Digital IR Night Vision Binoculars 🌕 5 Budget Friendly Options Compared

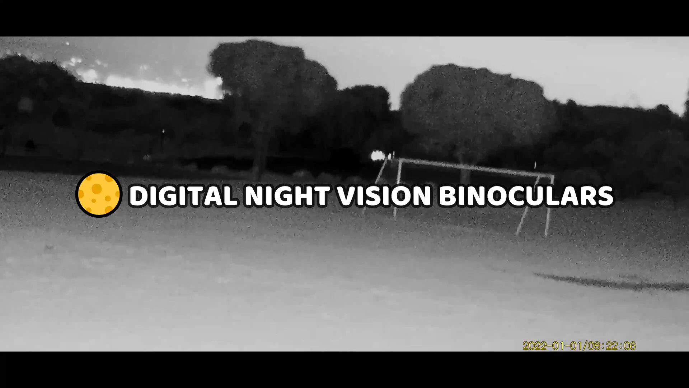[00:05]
In this video we're going to be doing a deep dive into a handful of some of the best-selling and most intriguing digital IR night vision binoculars and we'll be taking a look at some footage from each device
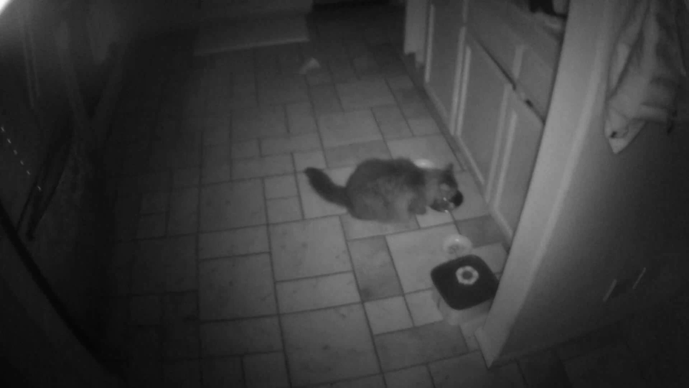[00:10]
in a few different environments and discussing their ease of use, their size and weights, their build quality, and pros and cons of these devices and piecing it all together to help give you a good idea of which one is best for you.
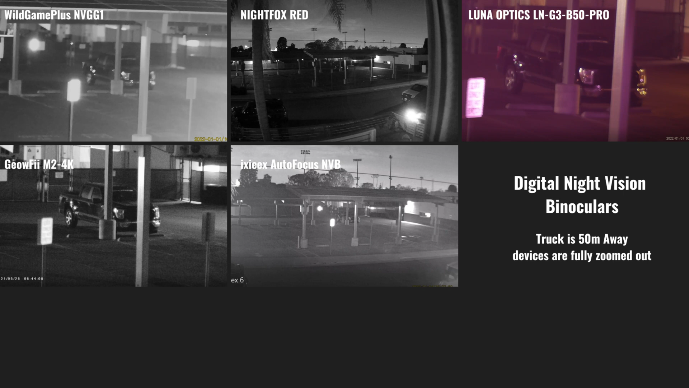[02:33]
All the devices we're looking at today have video recording capability which was a requirement for them to be included in the video and the first thing we're going to start with is a quick comparison so you can get an idea of the field of view and the range of these devices and for reference the truck in the parking lot is approximately 50 meters away. As you can see the Night Fox Red has an ultra wide field of view and it's going to be well suited for close range and the X-X actually comes in relatively close behind.
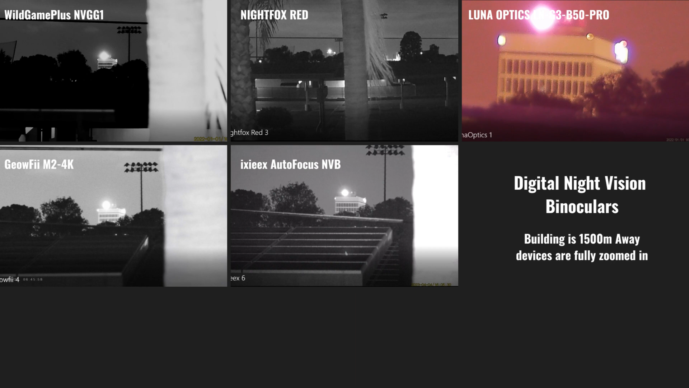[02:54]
The NVGG one brings you in a little bit closer and it's followed by the M24k and the Luna Optics is the most narrow but it's designed for longer range where it truly excels compared to the others. Now we're going to check out some footage of these devices and we'll start with the Wild Game Plus NVGG one and this one does have a decent field of view coming in
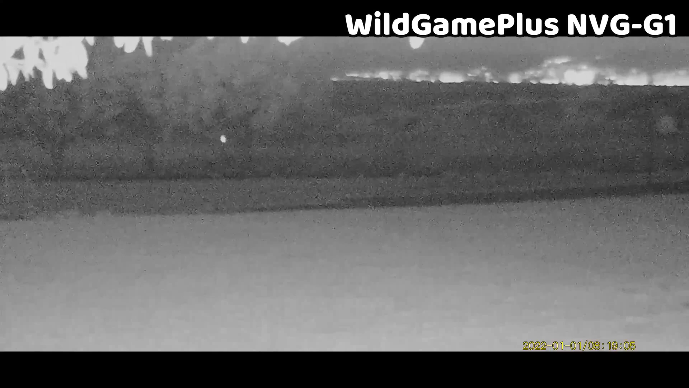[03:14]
right around 22 degrees which is the second widest in the lineup and this is well suited for use up to about 200 meters and the IR illuminators are nice and bloody and well powered and probably some of the best here and it does
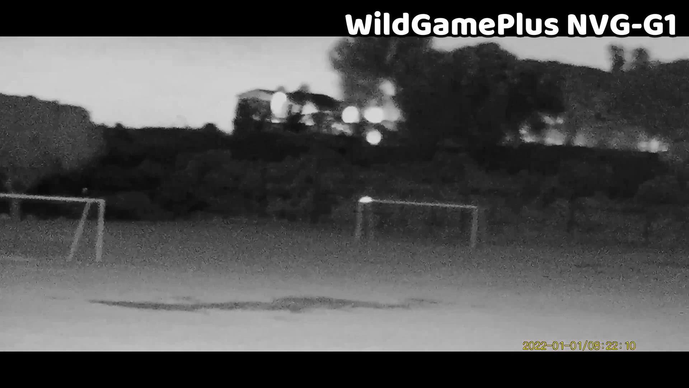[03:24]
make it really easy to see the whole soccer field quite well and the quality of the video is pretty good too. The range without magnification is not bad and you can see stuff in the distance pretty good and the performance is strong in the presence of ambient lighting.
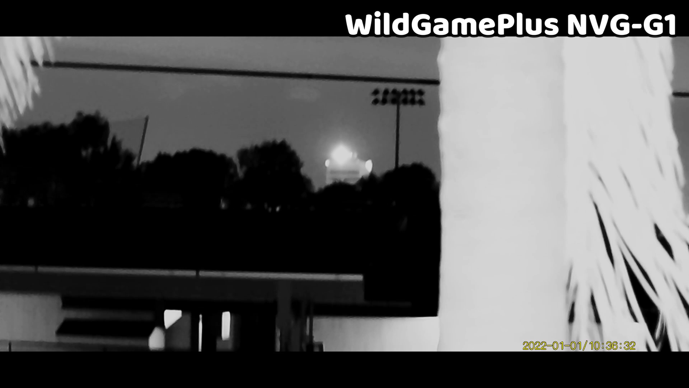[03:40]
With regards to its viability as a head mounted setup it is going to be useful for outdoor use and definitely has better range compared to the Night Fox Red which we'll be looking at next but the field of view is too narrow for it to be useful for walking around indoors for close quarter situations.
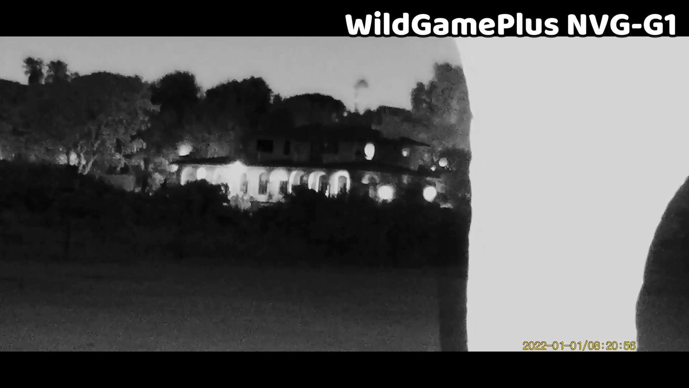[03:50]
The NVGG one does record directly to an SD card and this one comes with an 8 gigabyte card and the video output of the viewing screen is 240 by
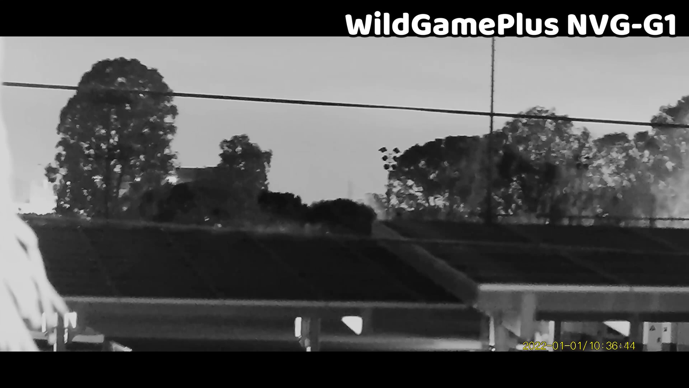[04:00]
536 OLED and the video recordings are 1920 by 1080p.
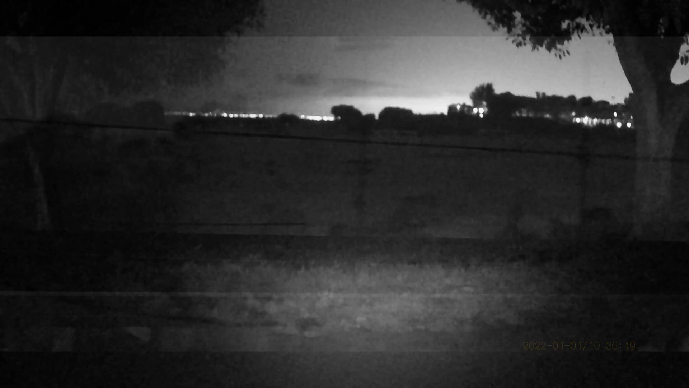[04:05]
This is the Night Fox Red and this is the widest field of view device in the lineup coming in around 46
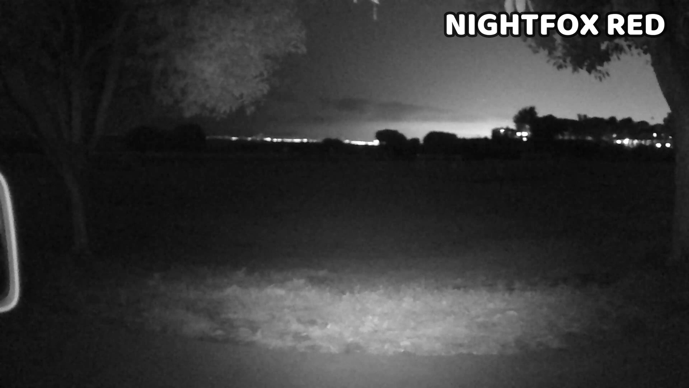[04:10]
degrees and while it's good at illuminating things close in front of you the performance definitely suffers when any kind of range is involved both in terms of the range of the optics and the range of the illuminator which does seem underpowered even for close range setups like this one and the device only has a max range of 60 meters. The range is better in the presence of ambient lighting and you can start
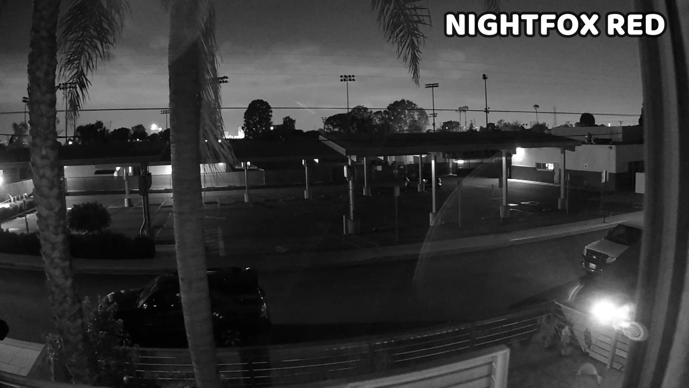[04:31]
to see things further away and this is one device where digital magnification comes in handy and the image quality doesn't suffer too much however the range of this setup is much more limited compared to the other binoculars in this comparison. If you do plan to use this device to walk through the woods or indoors the setup does a very good job at that and this is the only setup here that it would be possible to use for these types of
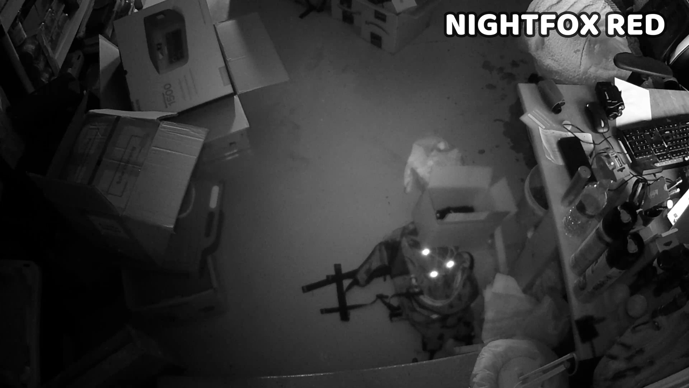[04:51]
circumstances and it's designed with CQB in mind and Airsoft is probably the only application that this is truly suitable for.
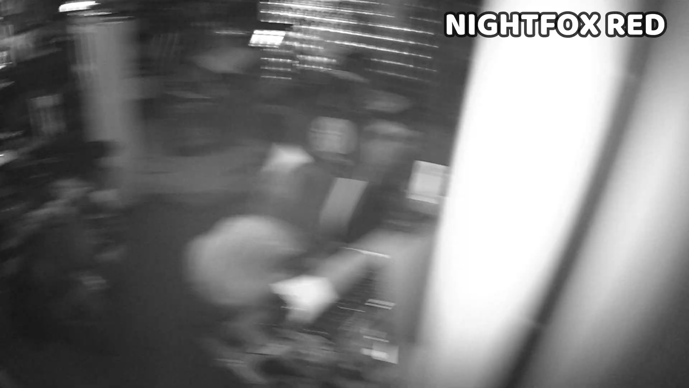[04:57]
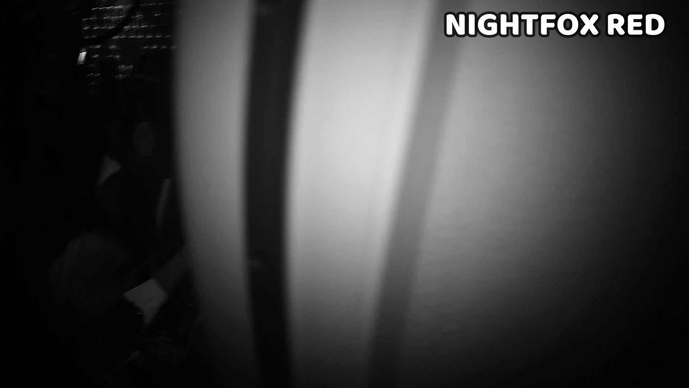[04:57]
The red has full HD 1920 by 1080p video output and you will have to purchase your own SD card.
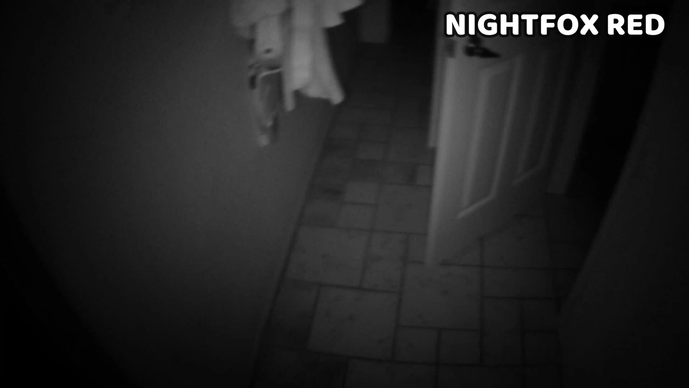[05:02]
The Luna Optics is the champion of the group when it comes to range and it does have a max distance of 600 meters